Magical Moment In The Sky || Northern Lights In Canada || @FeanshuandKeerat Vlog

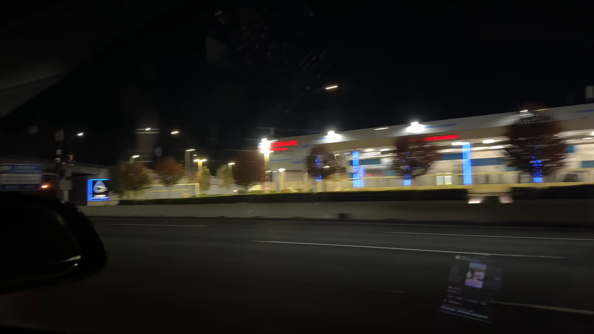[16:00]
अभी सिर्फ 12:15 हो रहे हैं, रोड्स खाली हैं सच में।